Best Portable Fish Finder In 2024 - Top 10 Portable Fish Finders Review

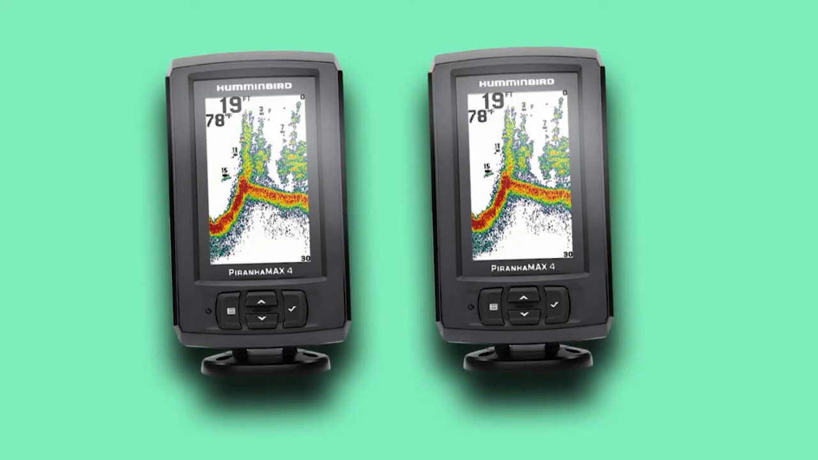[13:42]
On screen: depth 19 ft, water 78°F
Perhaps the best feature of the Purr & Hamax 4PT is its fish ID plus function that identifies the species of fish in the beam. This can be very useful and save you time if you're after a specific type of fish.
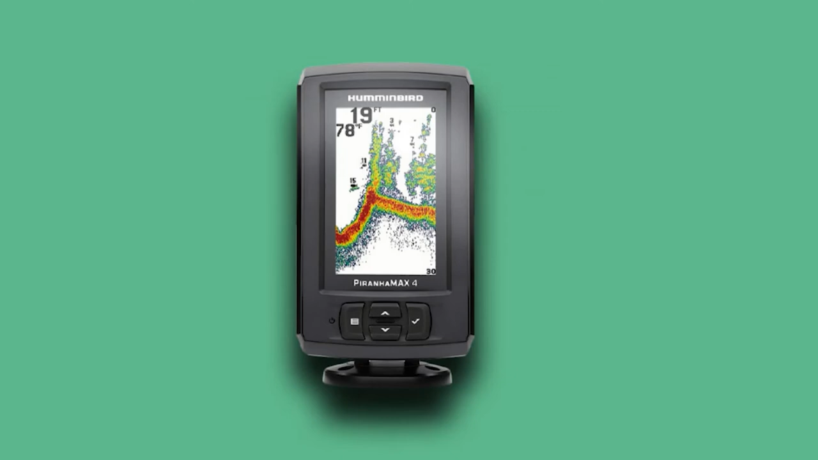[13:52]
On screen: depth 19 ft, water 78°F
Finally, it's completely waterproof. X7 comes with a powerful 7-hour battery that provides excellent run time. That's all for today.